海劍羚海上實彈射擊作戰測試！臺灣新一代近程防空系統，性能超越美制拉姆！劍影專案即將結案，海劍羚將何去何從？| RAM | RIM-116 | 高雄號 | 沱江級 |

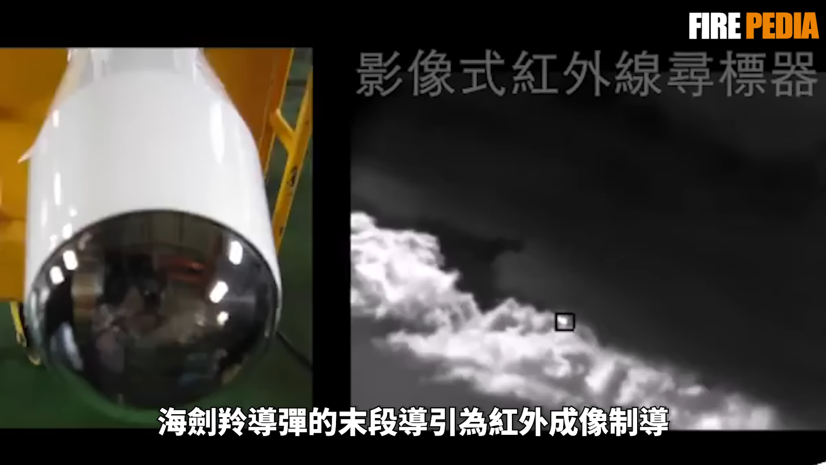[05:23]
海舰陵导弹的末段引导为红外成像之导中段则是无线电之导
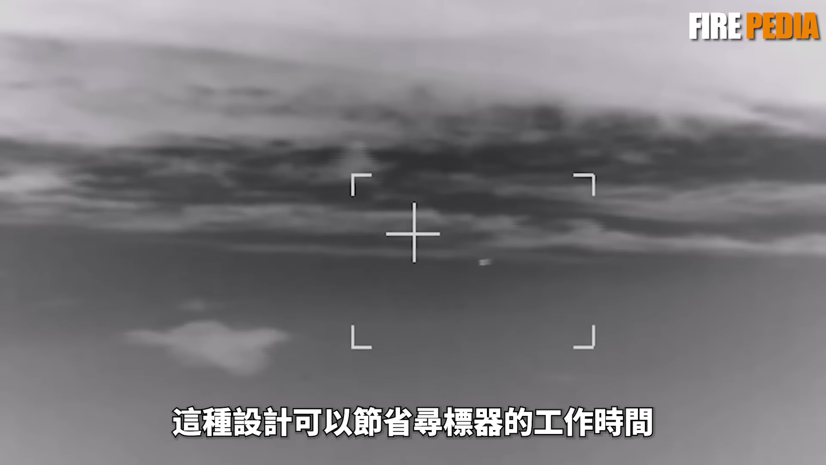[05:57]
这种设计可以节省寻标器的工作时间红外成像寻标器启动时还需要启动冷却器有工作时间限制同
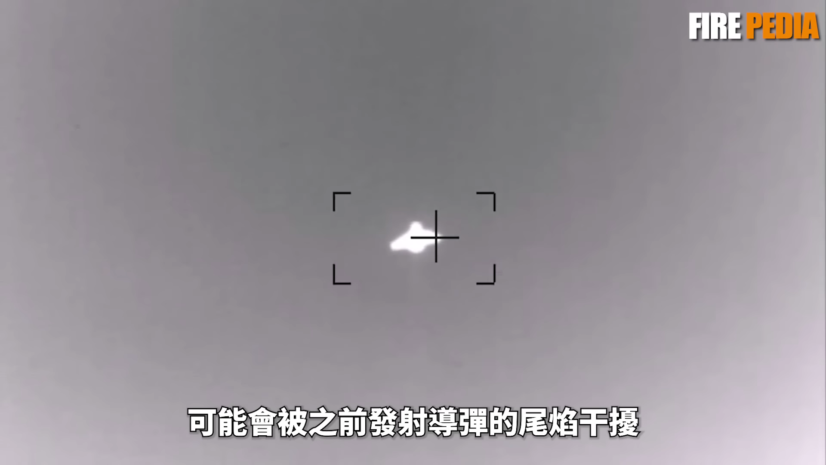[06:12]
会被之前发射导弹的尾焰干扰而射后锁定则可以解决这个问题
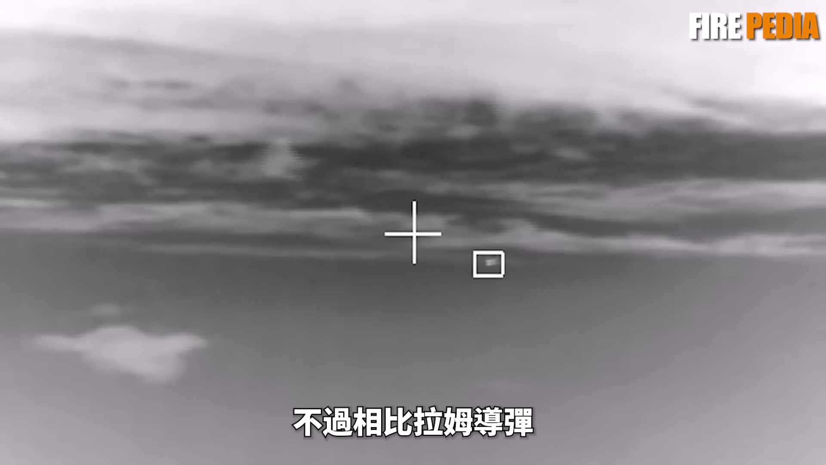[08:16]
不过相比LAM导弹海间铃的制导方式比较单一
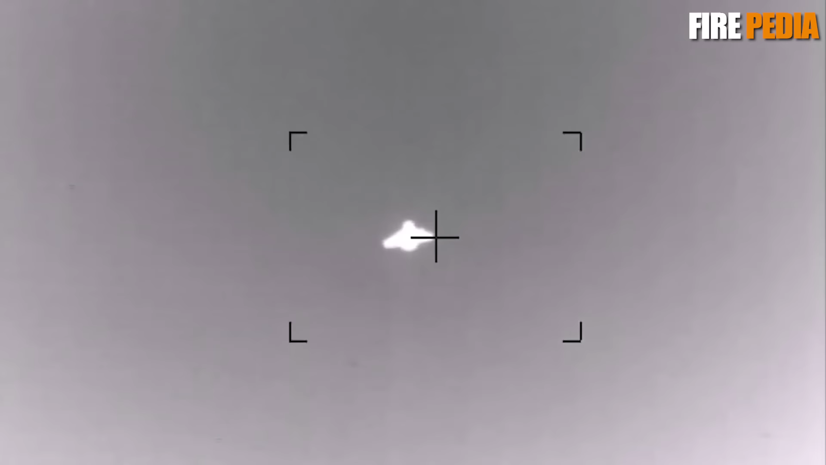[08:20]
在面对红外特征不明显或者大面积红外干扰时拦
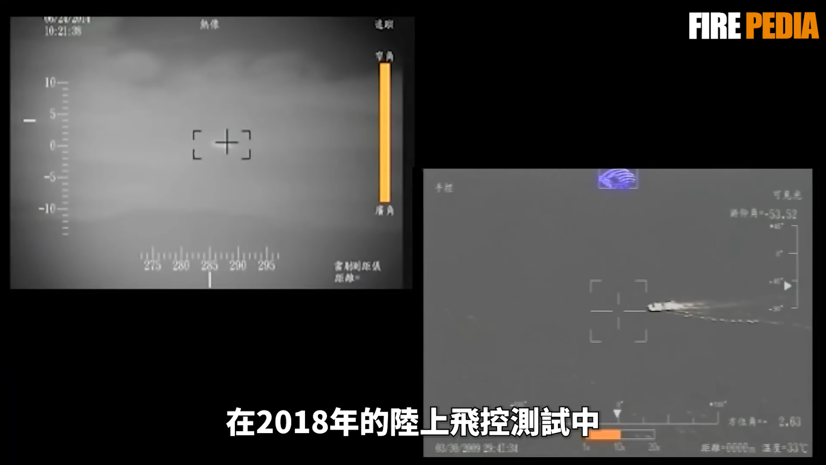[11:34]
2018年的陆上飞控测试中海间铃的光电寻标器与导弹本身的进展都相当顺利
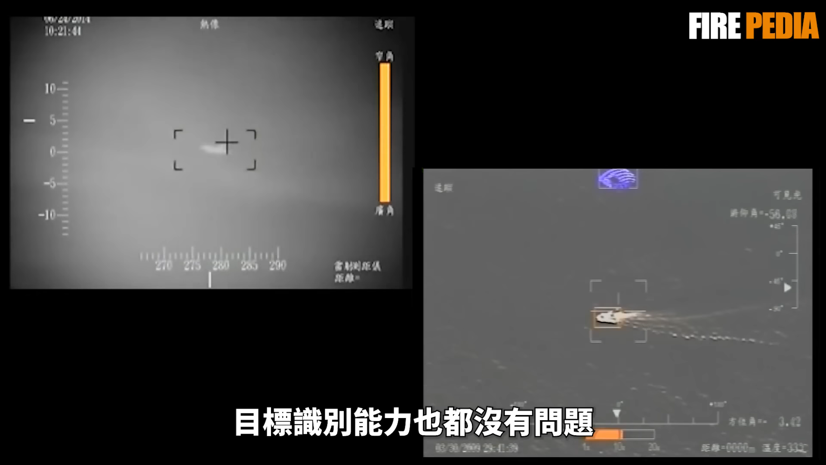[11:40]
目标识别能力也没有问题